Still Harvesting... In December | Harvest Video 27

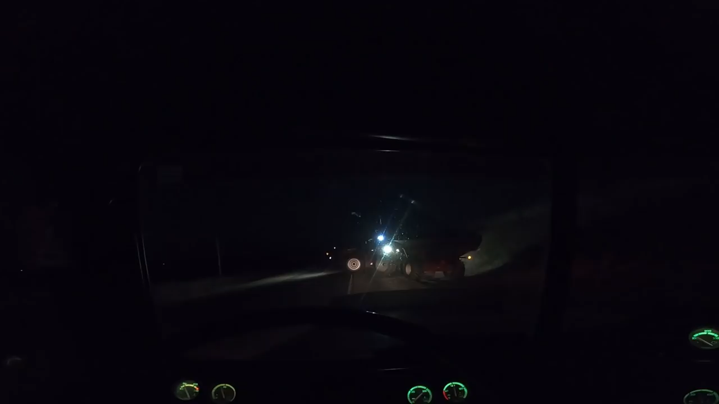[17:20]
Been a while, but it's dark, as you can kind of see, but we have all three trucks sitting here.